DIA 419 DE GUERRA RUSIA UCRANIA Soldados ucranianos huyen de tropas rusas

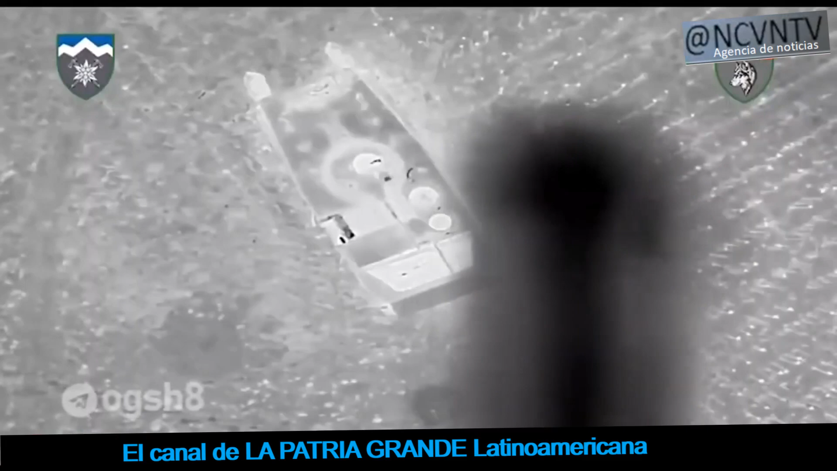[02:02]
Y lo muestra y lo filmó en este caso
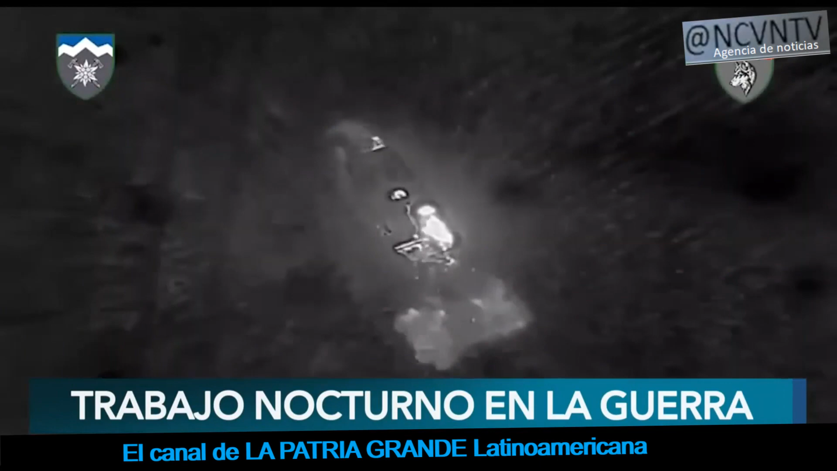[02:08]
las fuerzas armadas ucranianas quienes muestran su trabajo
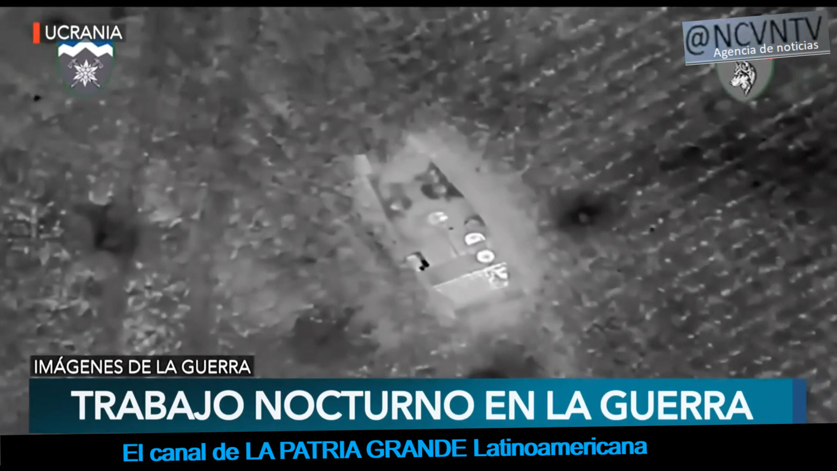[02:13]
nocturno para destruir el equipo y la mano de obra de
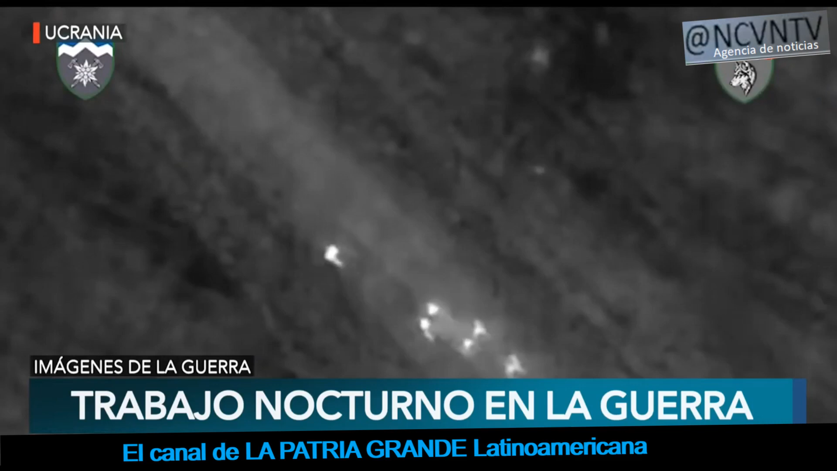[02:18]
los ocupantes de nuestro territorio así lo escribieron
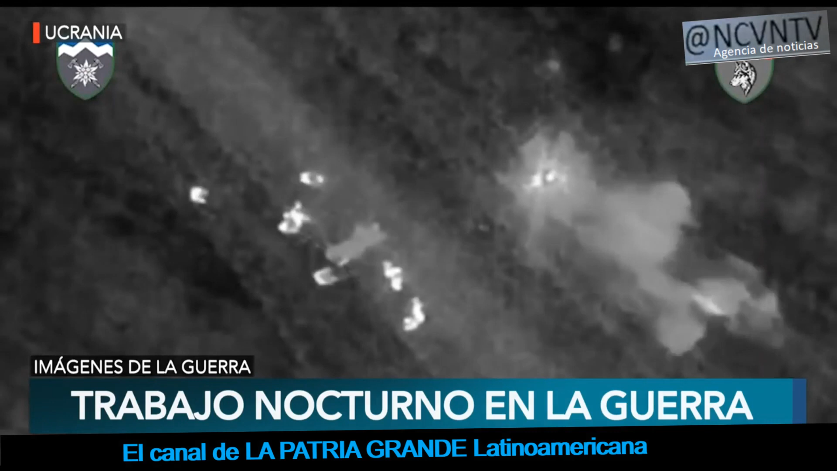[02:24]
en las redes sociales continuamos defendiendo nuestra tierra natal y este es nuestro trabajo nocturno para destruir al invasor lo dice el ejército ucraniano.